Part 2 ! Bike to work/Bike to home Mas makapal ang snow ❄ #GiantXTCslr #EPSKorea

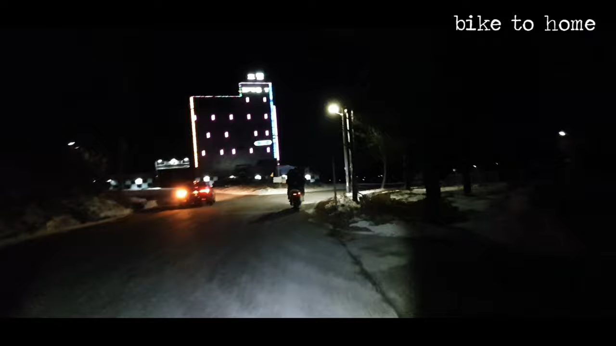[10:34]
Baka may OT po kami Nagkatotoo nga po Yung ano natin Prediksyon So Gabi na po ngayon Pumakikita nyo
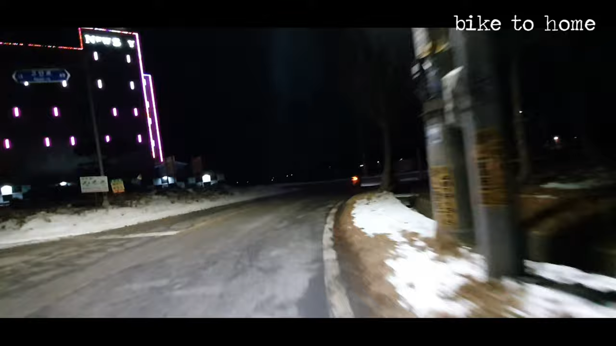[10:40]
Madilim po Okay yan
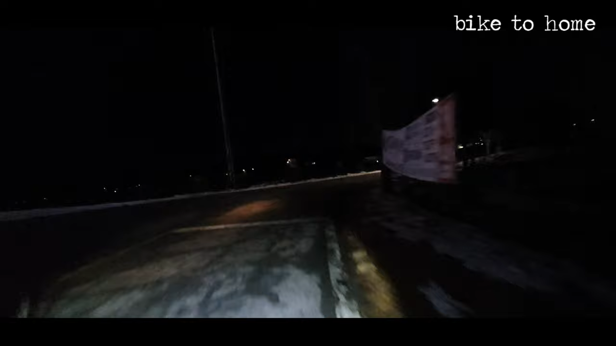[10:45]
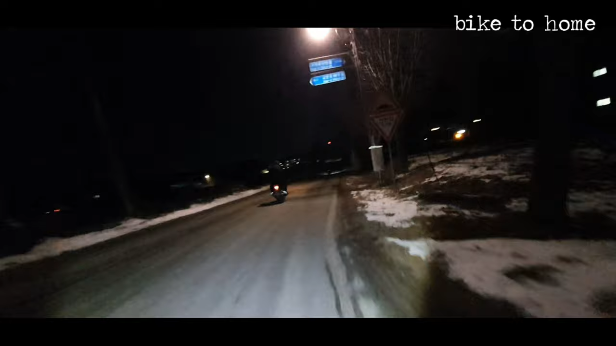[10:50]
At pahuwi na po tayo Ayan po yung mga katapaho natin Na galing sa kapita Nakamuto po sila So Ganito po pala Pag gabi na Madilim Pumakikita nyo Nagdala po ako Nung flashlights Sarapen Para kahit mapaan Makita natin Mga daan Kasi baka Makasagasa tayo Nung ahas So
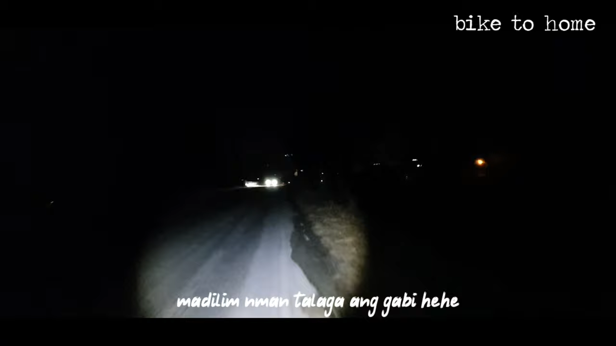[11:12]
Ayan guys Bali
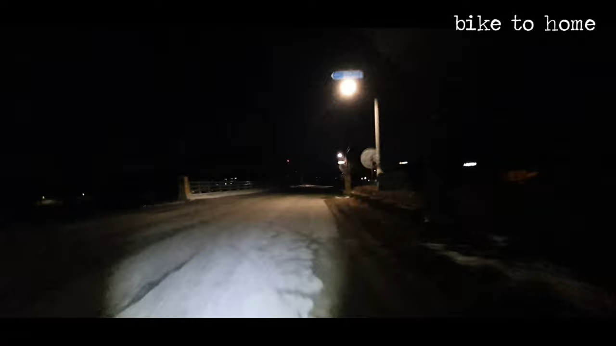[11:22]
Taninong umaga Medyo makapal yung Snow Ngayon naman Nakikita ko po dito Natunaw na rin po Natunaw na rin po yung mga Yung karamihan sa Islaw Madami pa rin po Hindi natunaw na sa Dilan